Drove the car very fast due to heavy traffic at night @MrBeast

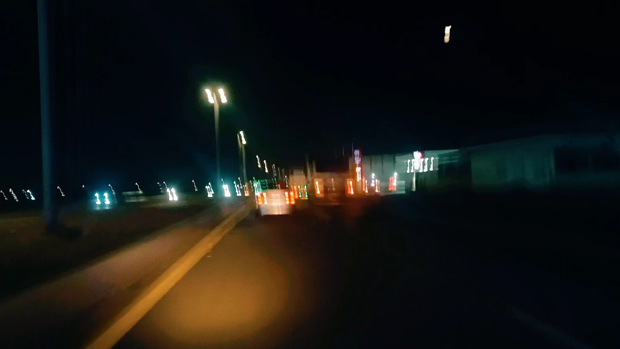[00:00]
آرام سے جاؤ بھائی آرام سے جاؤ ابھی رات کو اس ٹیم لیٹیں بہت کم ہیں اتنا جلدی کیا ہے آپ کو اسلام علیکم ایک نئی ویڈیو میں خوش آمدید ابھی اندھیری رات کا ٹیم ہے اب میں اس روڈ پر جا رہا ہوں
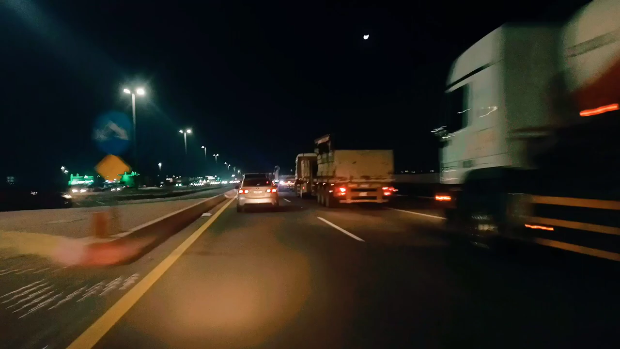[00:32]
رش کی وجہ سے مجھے راستہ نہیں مل رہا تھا تو میں نے سوچا کہ پہلے خط پر چلا جاؤں تو اس لئے مجھے سویٹ سے جانا پڑا ابھی میں بہت زیادہ سویٹ پر جا رہا ہوں تقریباً ایک سو دس بیس پر جا رہا ہوں یہ چھوٹے سوی ویڈیو دیکھنے کا بہت شکر ہے اگر ویڈیو پسند آئے چنی کو سبکرائب کریں تو سواللہ کے شیئر کریں سواللہ کے شیئر کریں